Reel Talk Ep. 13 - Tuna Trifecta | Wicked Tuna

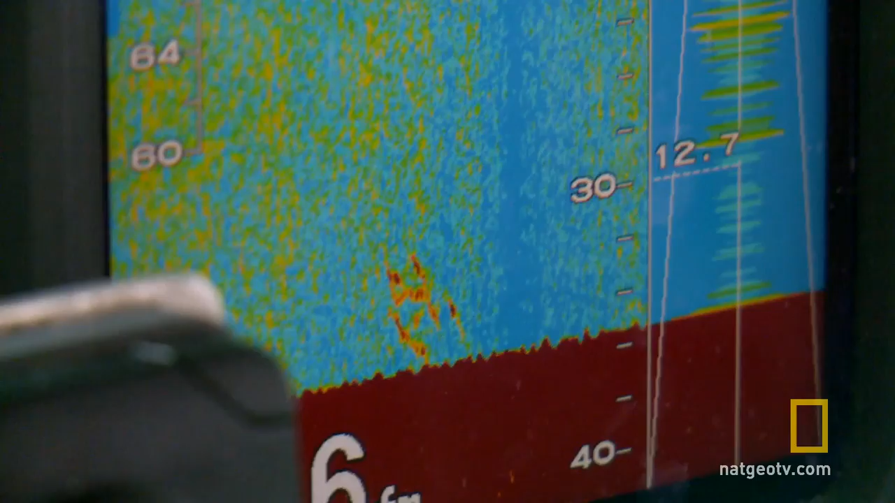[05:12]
Oh, Mark, one right on the bait, Dave. One up high? Yeah, like eight. Yeah.